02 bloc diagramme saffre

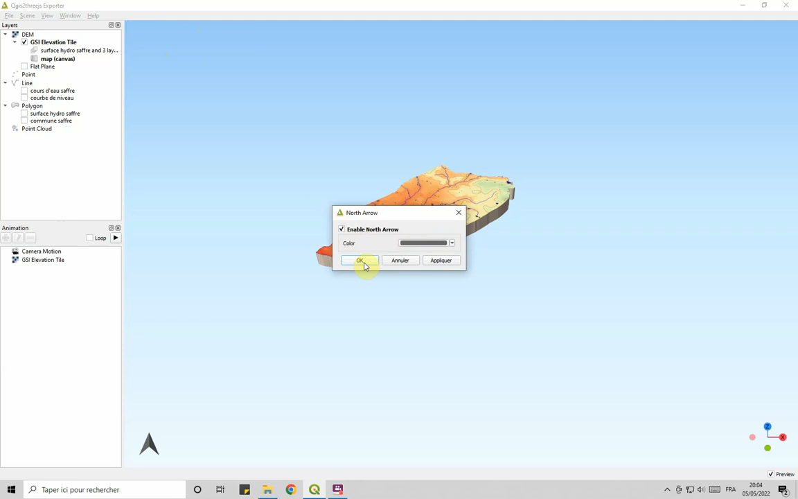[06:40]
je clique sur le menu j'ai activé le NORD EUR l'application ça fait cette petite flèche qui tourne
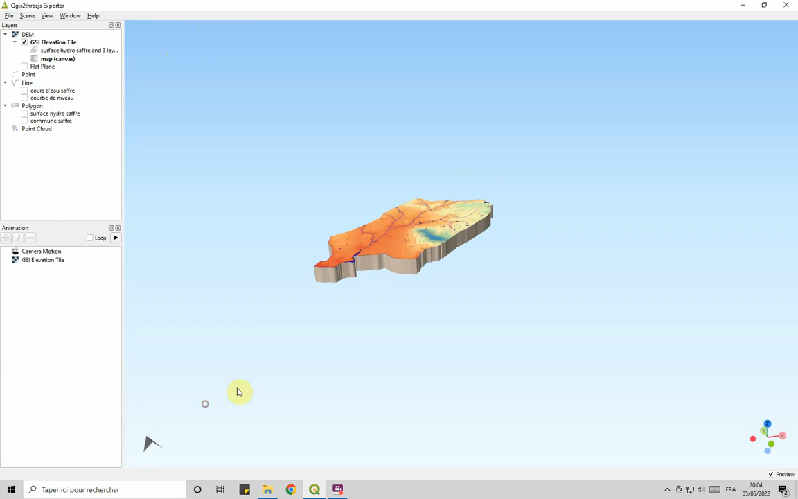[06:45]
puis j'ai fait quoi d'autre
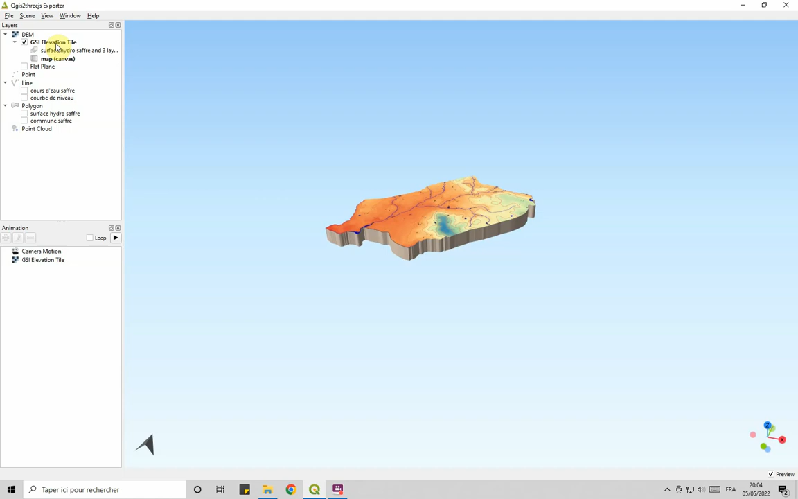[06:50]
j'ai dû sélectionner c'est à l'élevation j'ai été dans les propriétés et j'ai surtout coché cette case donc ça ça va me découper ma mon modèle de terrain là par rapport à ma couche vectorielle commune de safré moi j'ai pris commune de safré si je le
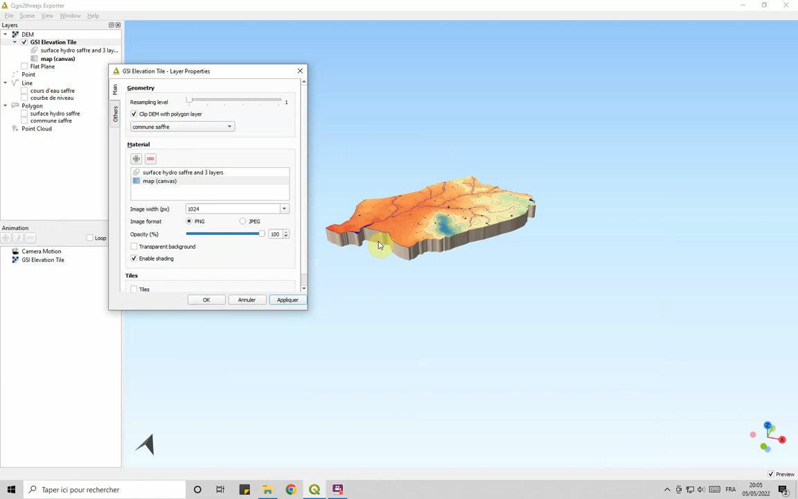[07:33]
fais pas ça me donne ça donc j'ai tout top là donc je découpe ok après pour avoir ce petit effet d'élévation je vous avouerai que je sais plus j'ai dû aller là dedans oui j'ai fait altitude of bottom là j'ai mis moins 1000 mètres donc cette hauteur là c'est censé être moins 1000 mètres histoire de pouvoir avoir un effet de un effet on va dire bloc diagramme
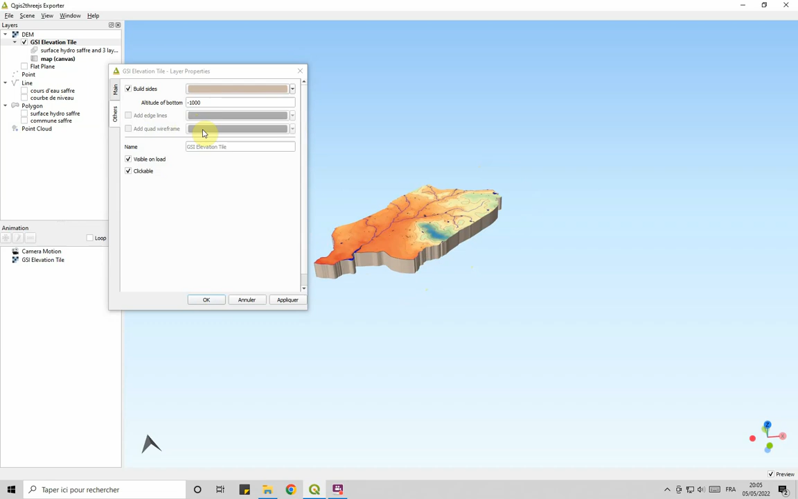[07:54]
ce qui explique effectivement pourquoi mon bloc diagramme en fait il y a le relief normalement mais
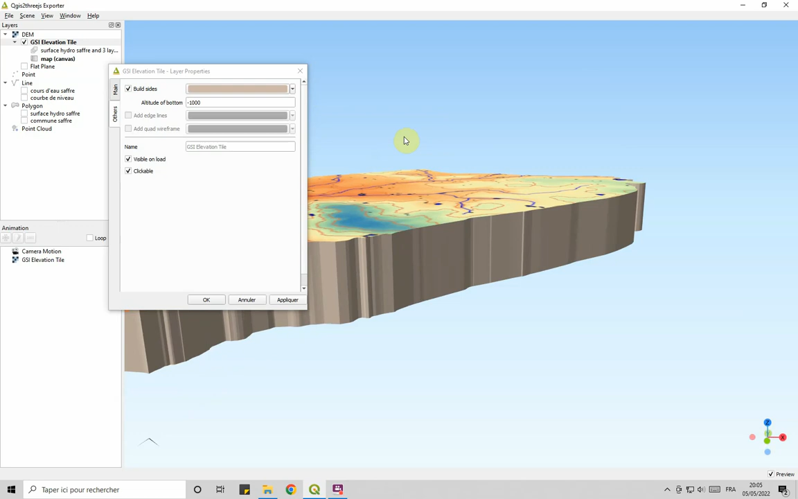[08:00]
ça varie tellement peu que ça se voit pas
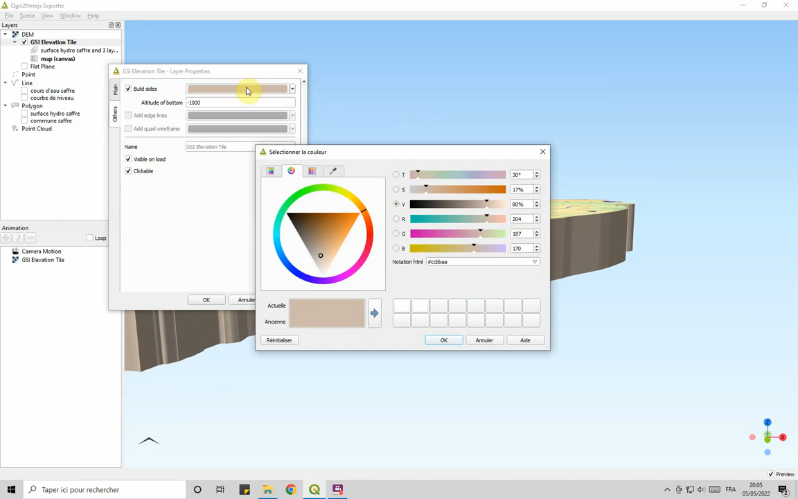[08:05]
alors là on doit pouvoir changer la couleur si je mets ça appliquer
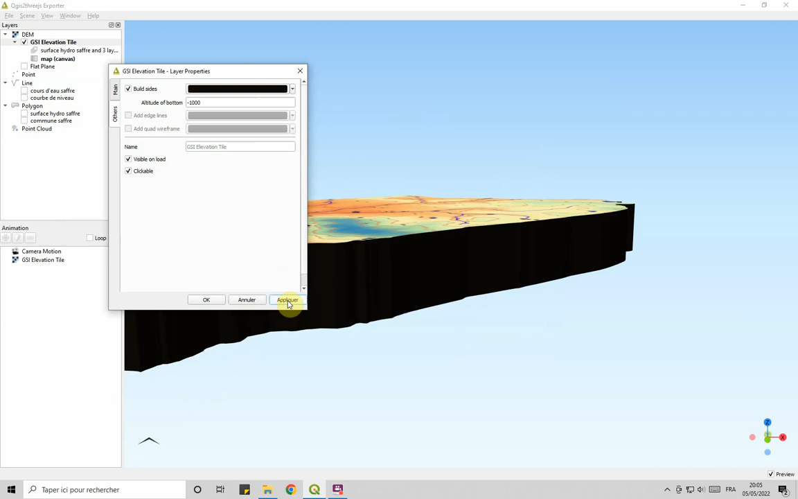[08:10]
non autant laisser un gris j'ai dit un gris pas annulé
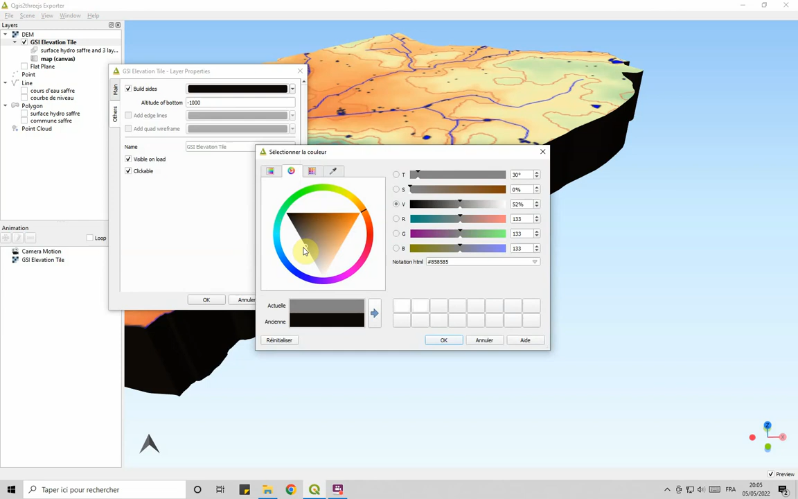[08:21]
ok et appliquer toc
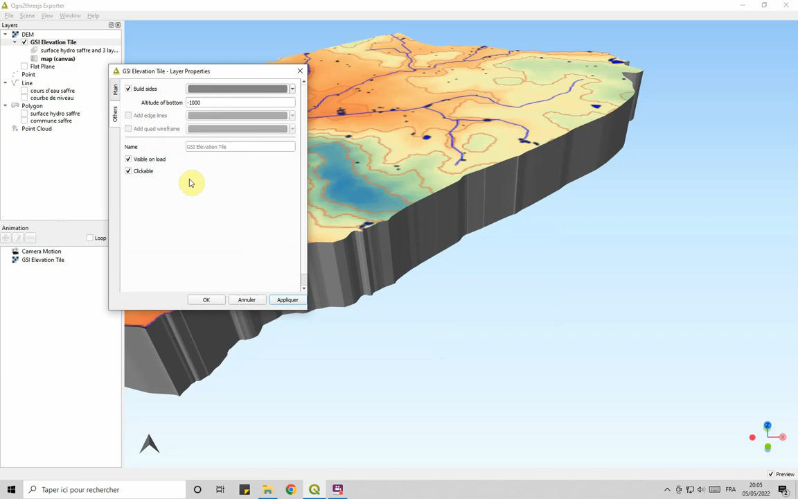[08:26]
et puis et puis et puis alors je ne suis pas et puis et puis voilà on va s'arrêter là donc ça c'est le bloc diagramme de safré ok et les éléments que je vois sur ce bloc
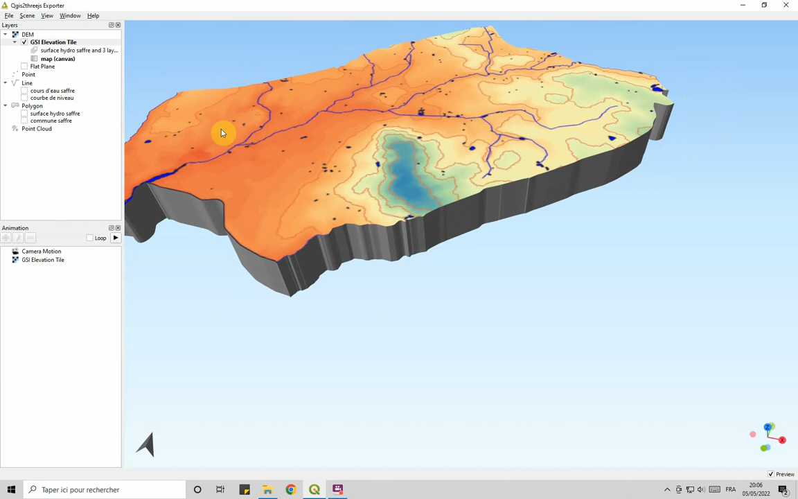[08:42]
diagramme ce sont les éléments que je vois sur
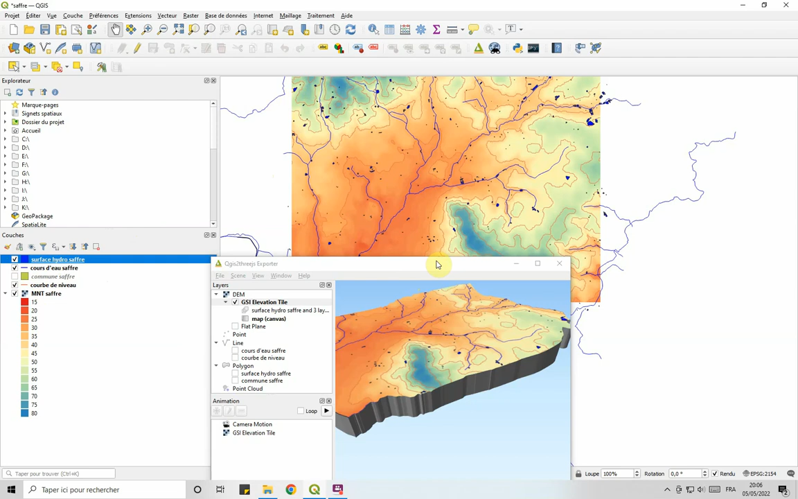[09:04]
mon plan de travail là mon espace de travail je vais vérifier si je supprime les couches hydro je ne les vois plus ok donc ça marche comme ça alors après vous faire un visuel alors l'idée c'est si vous voulez une série de visuels c'est qu'ils aient toutes les mêmes la même position la même vue alors faut choisir je sais pas j'ai l'information sur le nord qui est là si vous écraser la roulette ok ça zoom et ça dézoome et la petite main si vous écraser la roulette si je veux me déplacer